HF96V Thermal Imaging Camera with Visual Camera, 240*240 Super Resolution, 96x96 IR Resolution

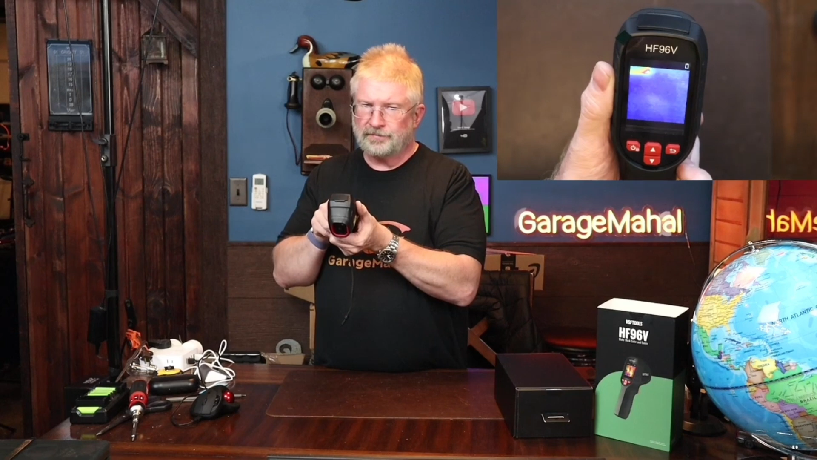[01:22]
So right away, so if I put my hand in front of that, you can see the thermal image on there like immediately. Absolutely awesome. So to get into the menus, it basically does a quick hit.
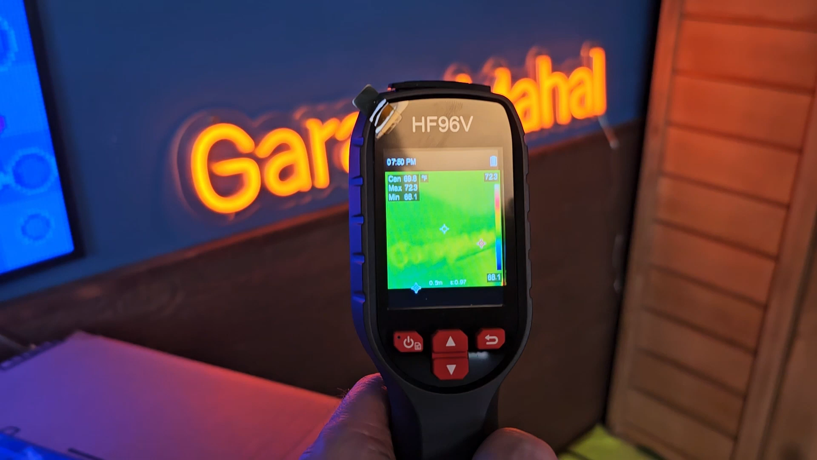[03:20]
So you can kind of see how you get some heat coming off that.
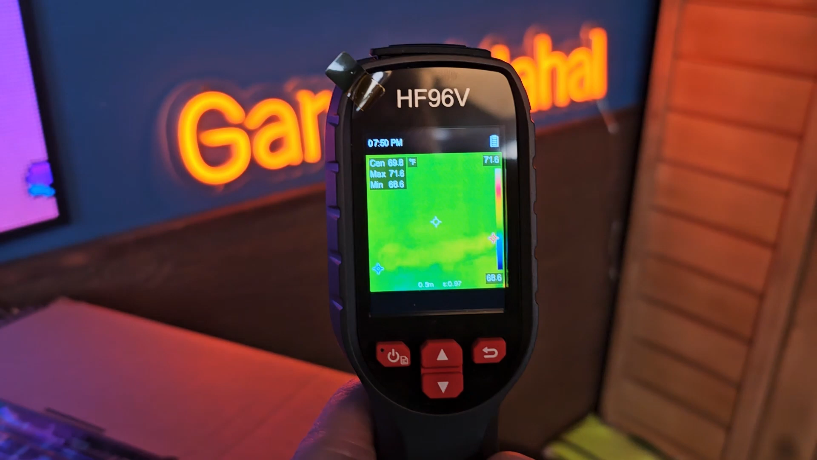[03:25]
On screen: max 71.6°F, min 68.6°F
And then this is my sauna.
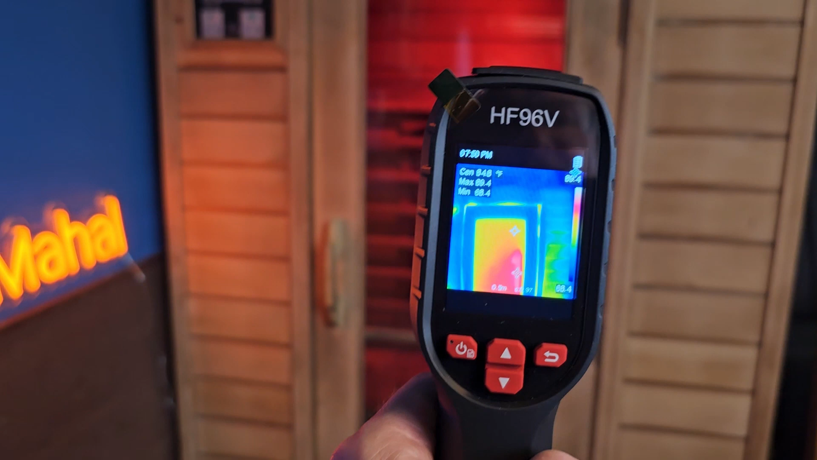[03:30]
So you can see I have it running and it's probably, what's this showing? It's showing about 102 degrees right now.
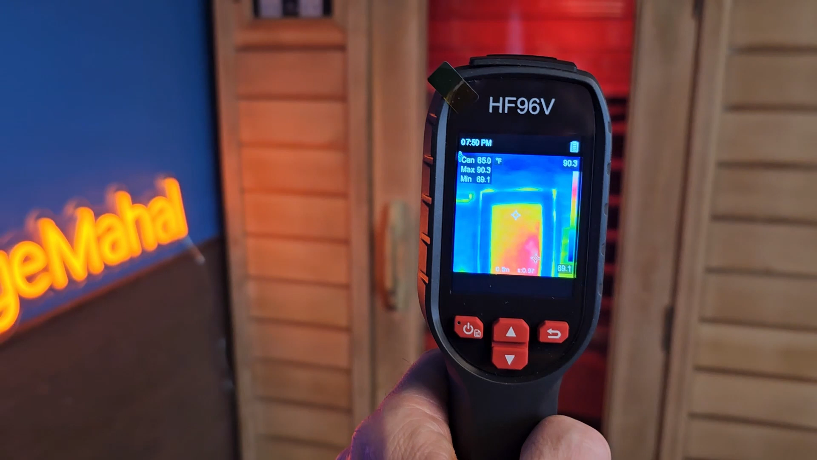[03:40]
So I just turned on a little while ago, but the cool thing is, can you see along the door's edges? You can actually see where the heat is escaping.
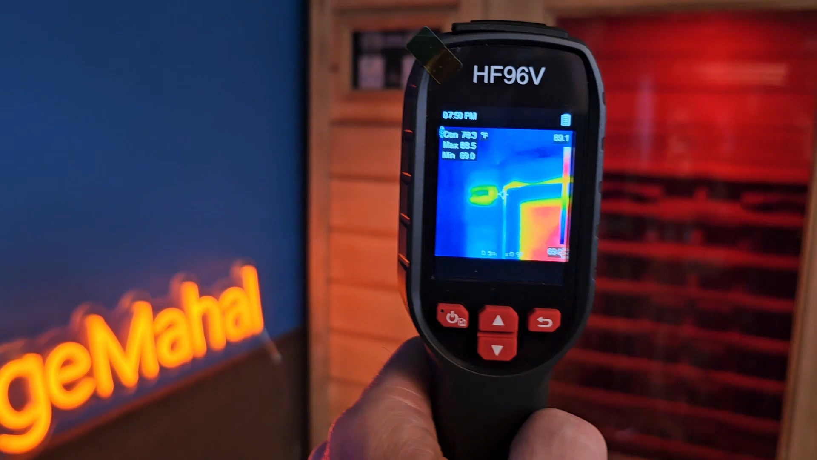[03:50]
So you can spot and over by, I have a little radio basically set up here. And then you can see in there that heat is leaking out from around there as well.
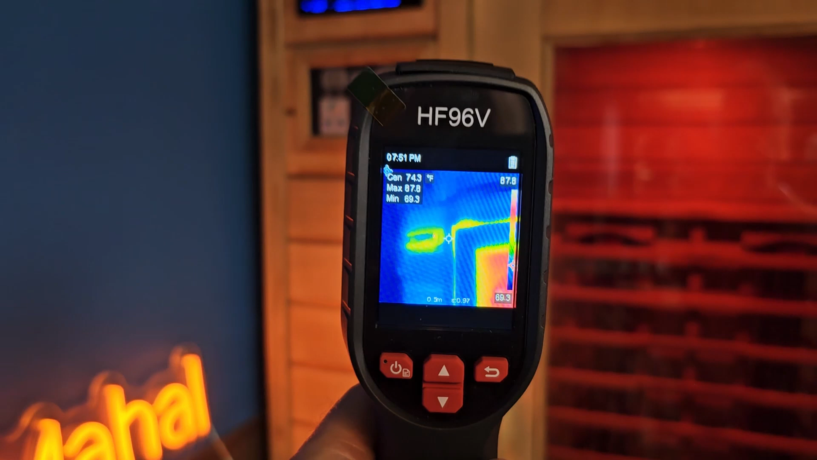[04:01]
On screen: spot 74.3°F
Um, may also be like from a generating, but now you can start to see right above the doorway.
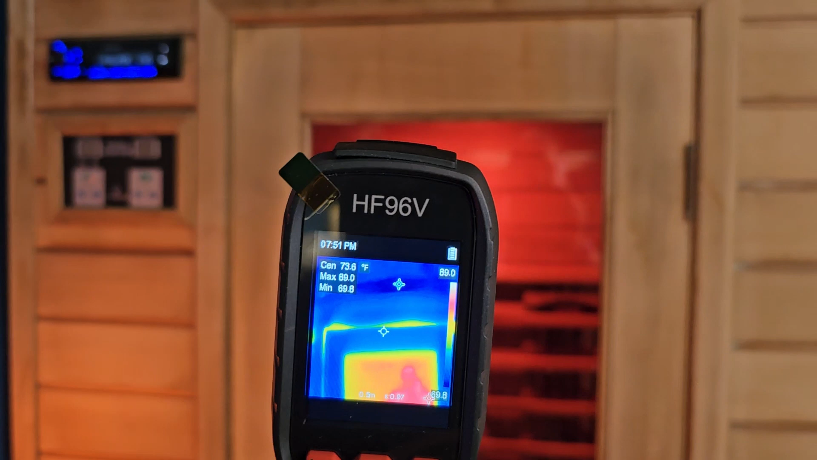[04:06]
On screen: spot 73.6°F
You're starting to get some really big heat leaks coming through that. So it's pretty neat.
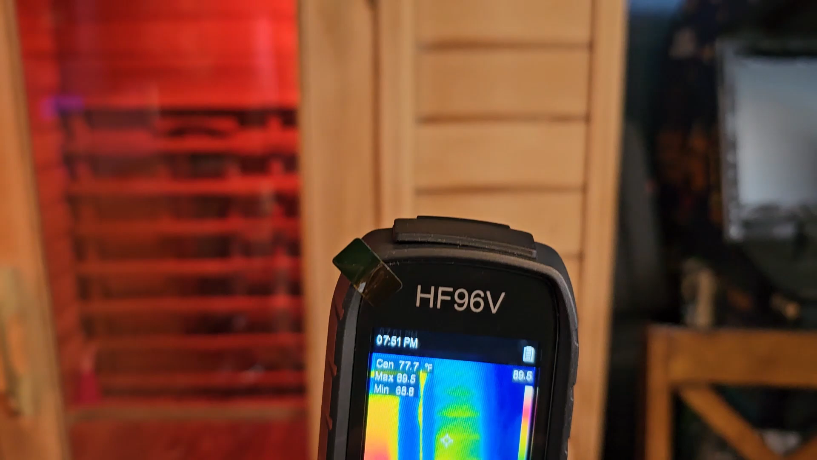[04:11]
And then these walls are not insulated. So you can see how the heat is actually coming through the walls.
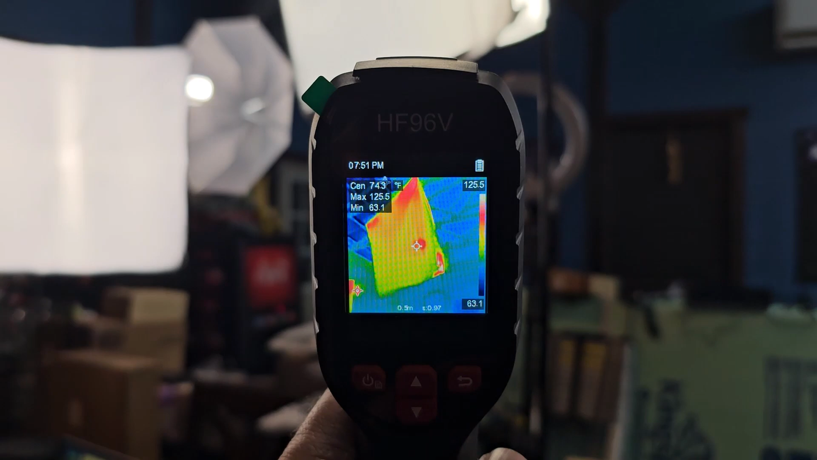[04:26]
On screen: max 125.5°F, min 63.1°F, scale top 125.5°F, scale bottom 63.1°F
So obviously that's one of the studio lights and you can see how that has given off some heat to it.
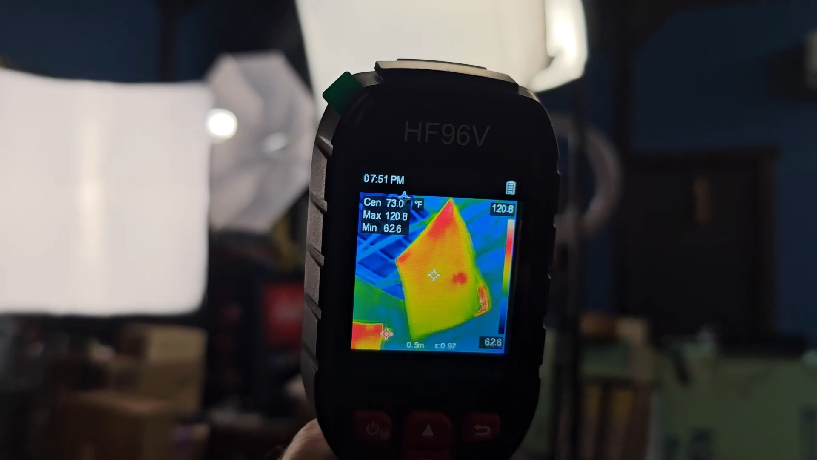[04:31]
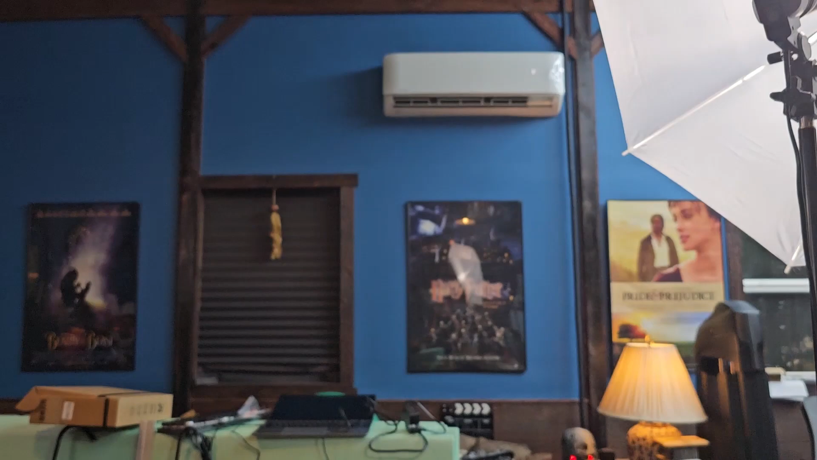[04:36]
And then up here is my air unit.
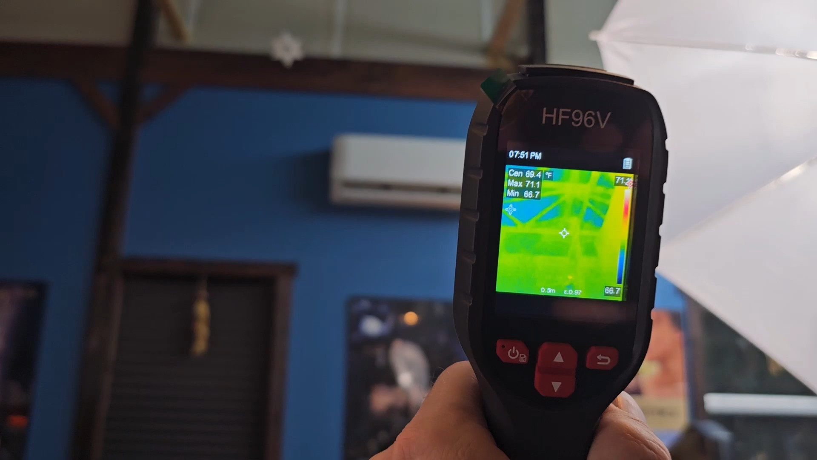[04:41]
On screen: spot 69.4°F
So putting a thermal image in front of that is basically, and then let me put the, uh, let me put the laser on it. So you can see exactly where it's pointing.
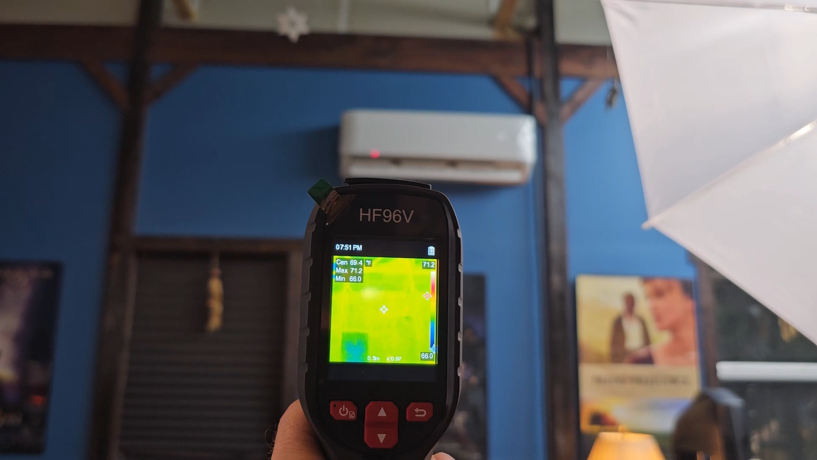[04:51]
So that'd be center and you can't really see anything because that's in cooling mode.
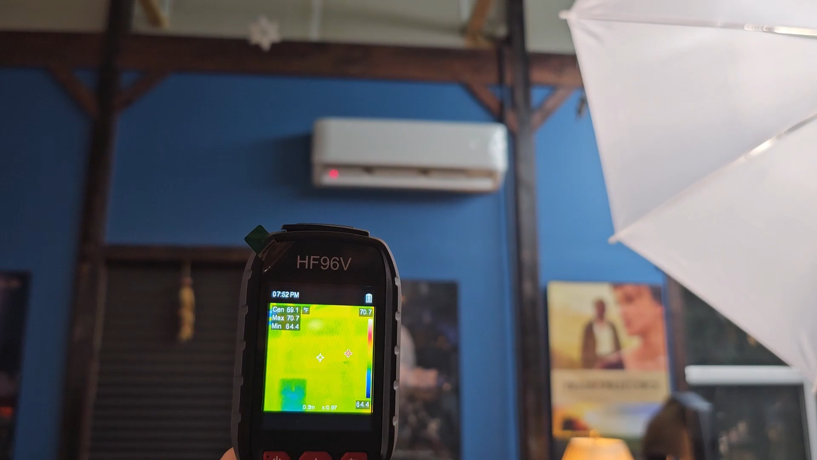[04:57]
And then we go up to the ceiling and here's where you can
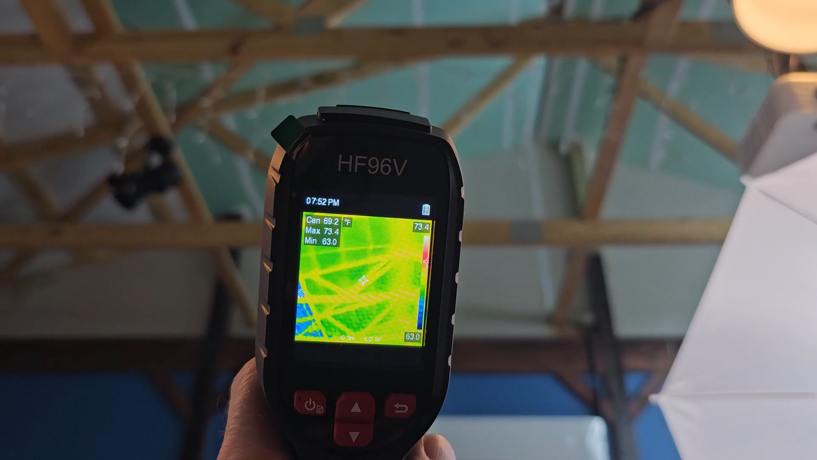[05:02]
see where I have insulation on this side and you can see some heat leaks there while it's one of the lights actually,
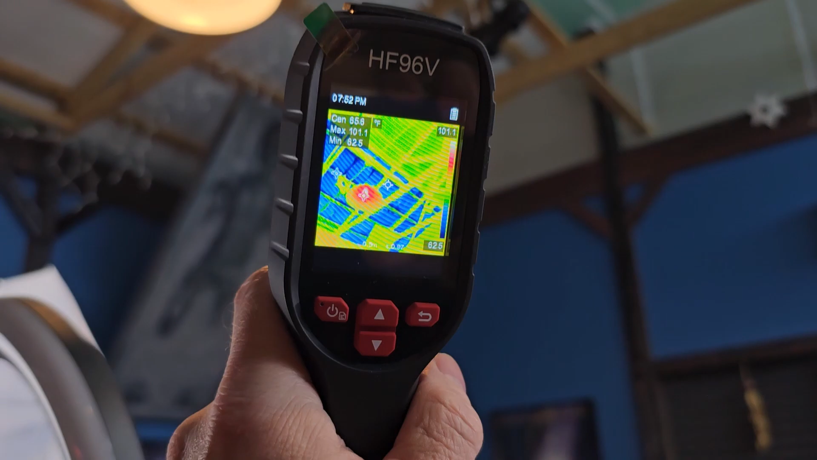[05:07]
but then going back over on this side,
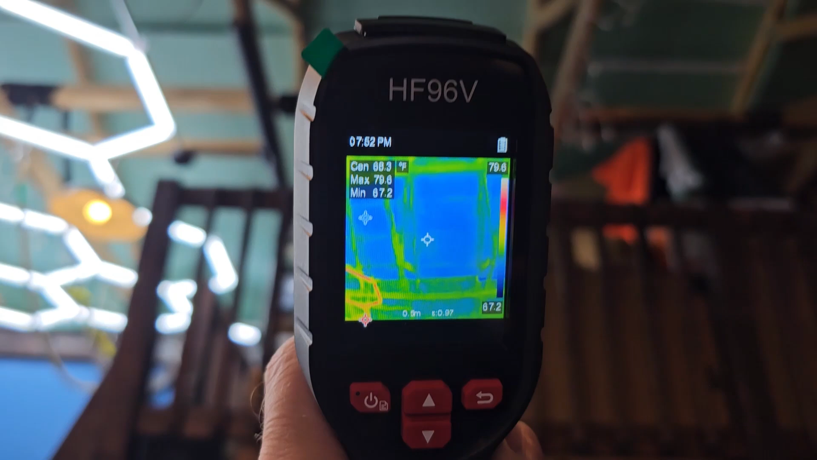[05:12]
On screen: min 67.2°F
you can see a big color difference where that's insulated,